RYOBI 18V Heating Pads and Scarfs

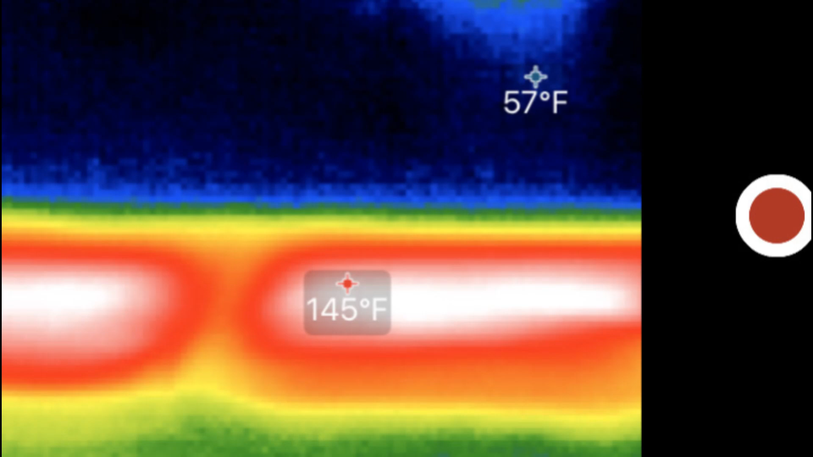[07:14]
It was about 145 degrees Fahrenheit and the ambient room temperature was around 60 degrees Fahrenheit.